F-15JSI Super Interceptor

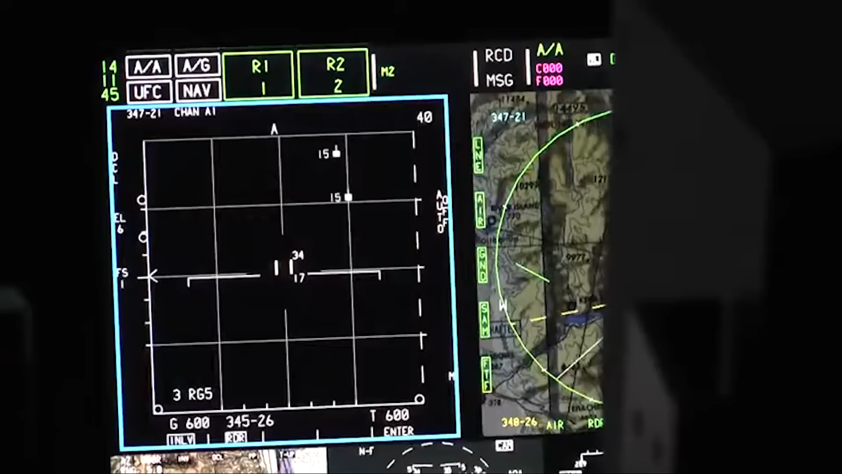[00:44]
the Super Interceptor will also be fitted with the Advanced DisplayCore Processor 2 system,
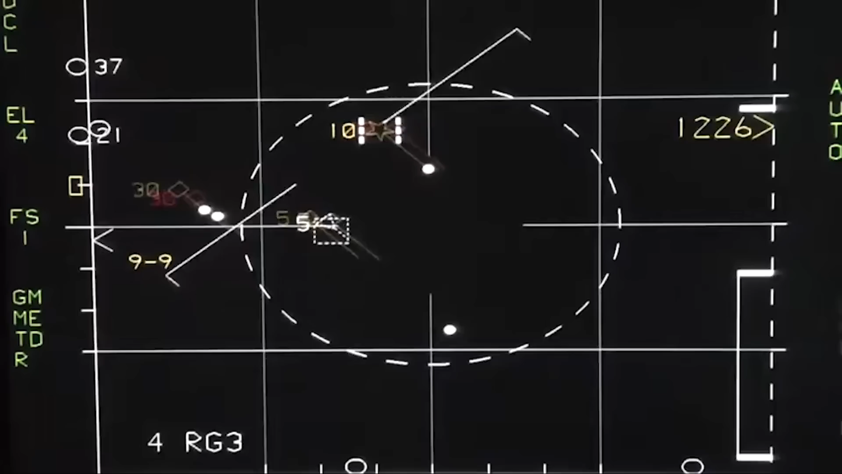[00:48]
widely considered the most advanced mission computer in the world.